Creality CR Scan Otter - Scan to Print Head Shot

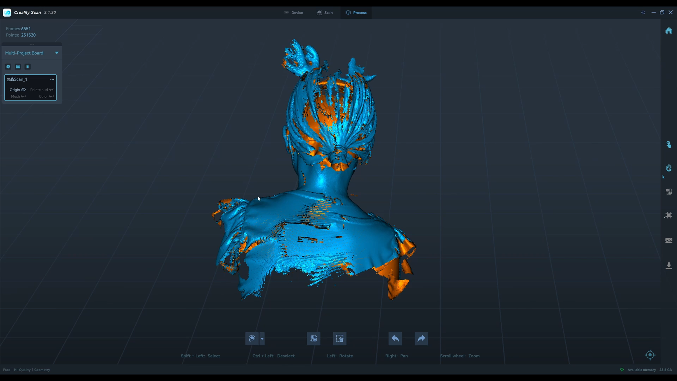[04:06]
the ponytail is difficult to print so I cut it out so that's the reindeer headband here
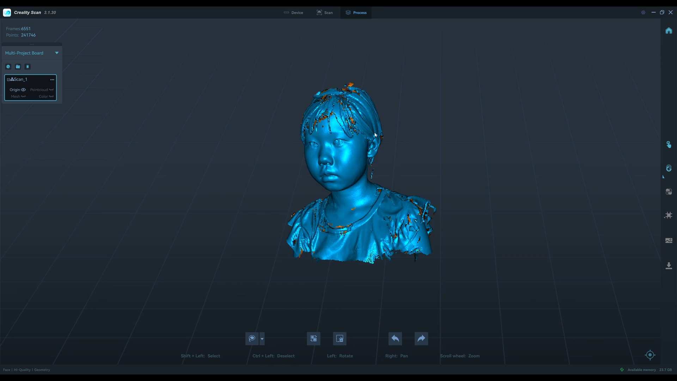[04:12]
so I'm going to cut it out so I'm going to cut it out so I'm going to cut it out so
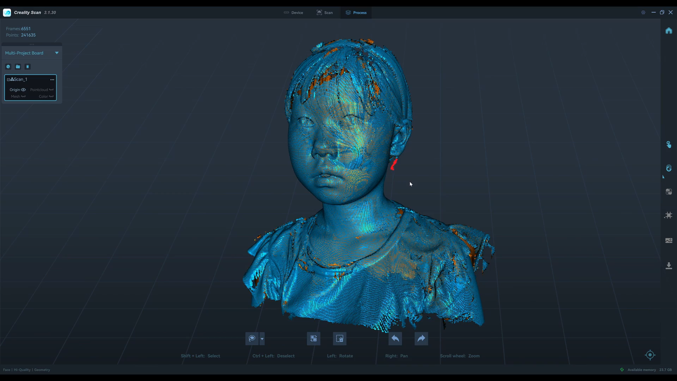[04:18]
I'm going to cut it out the point cloud looks very nice actually I cut the base here for standing
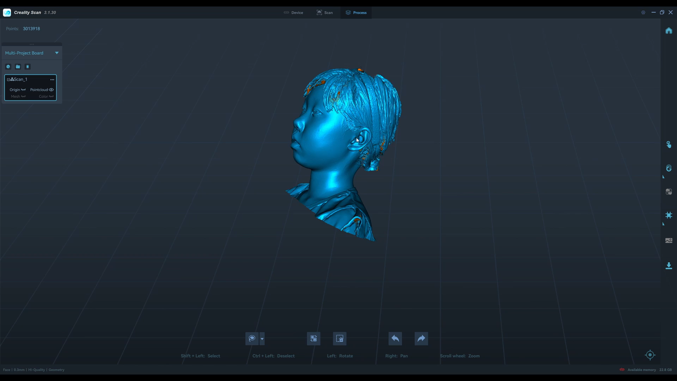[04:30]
I hope that the matching process will
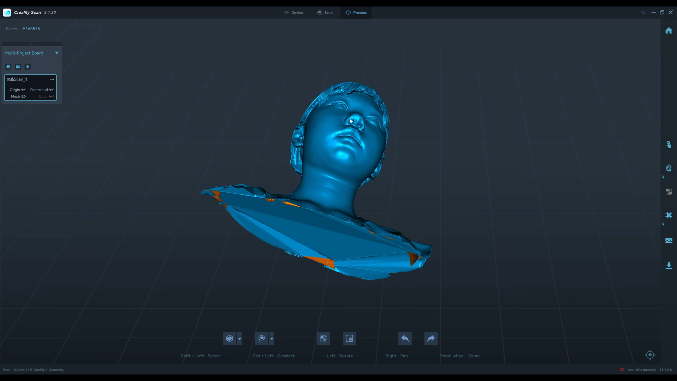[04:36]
can close all the holes here as you can see now we have a solid model
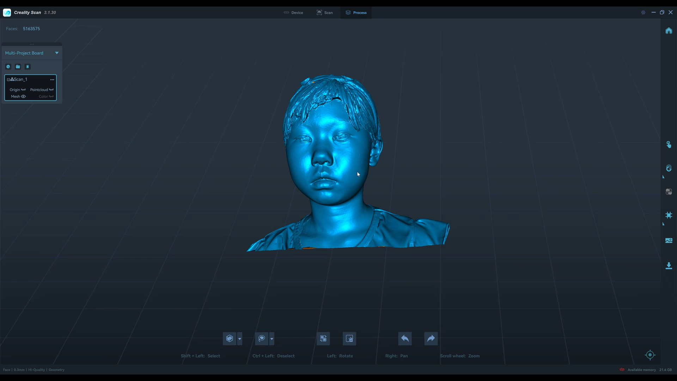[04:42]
I do one more cut with the rectangular tool make sure that it's a very flat
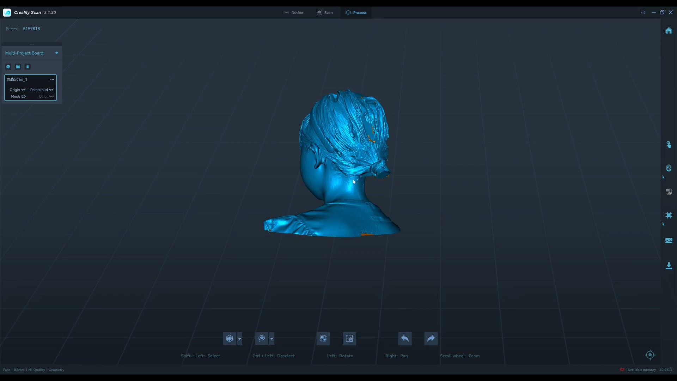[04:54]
and level I see here that the top of the head in this part is very difficult to scan